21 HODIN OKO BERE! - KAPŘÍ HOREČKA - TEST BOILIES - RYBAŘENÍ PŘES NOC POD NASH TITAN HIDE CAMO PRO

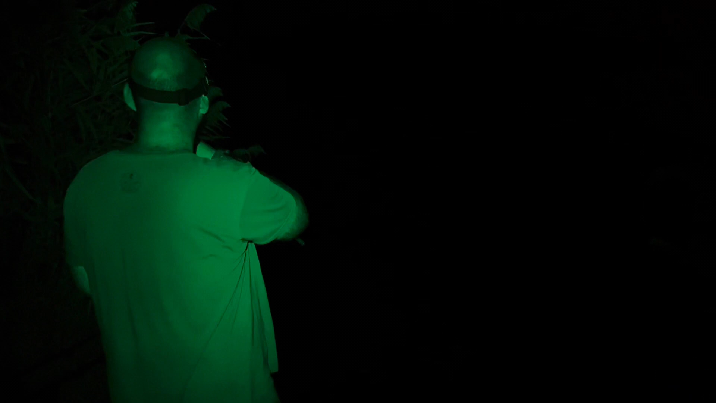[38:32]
Je tam ryba. Paráda. 24 kulička s popkou.
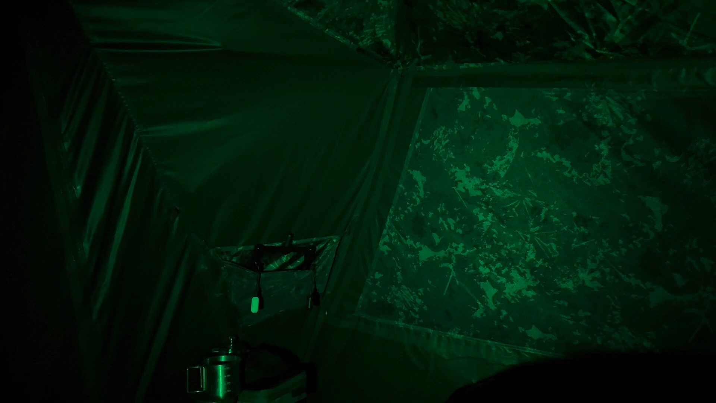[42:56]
Oba pruty jsou, vlastně všechny čtyři pruty jsou vytažený. Já zajímám otevřený okno takhle.